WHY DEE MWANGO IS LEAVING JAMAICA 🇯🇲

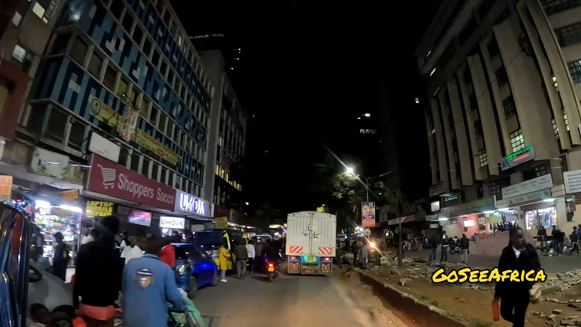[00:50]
I like African people, the land of beautiful people. Just look at how the city of Nairobi is so beautiful.